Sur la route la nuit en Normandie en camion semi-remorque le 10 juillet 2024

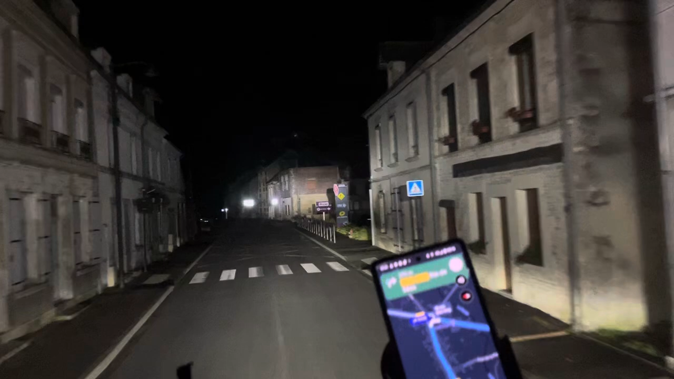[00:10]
environ 200 mètres, au rond-point, prendre la première sortie sur route de C, D438.
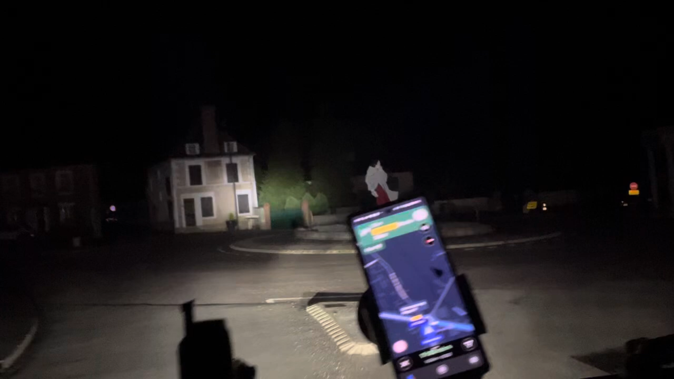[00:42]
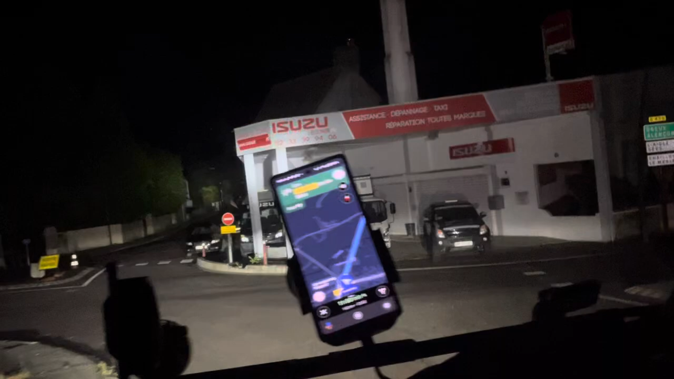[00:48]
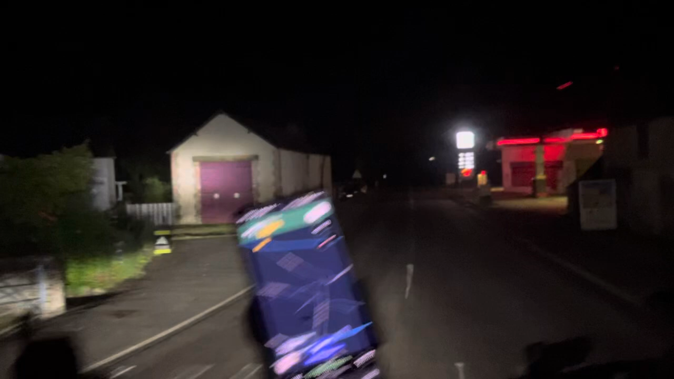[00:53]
Dans 600 mètres, au rond-point, prendre la troisième sortie sur D926.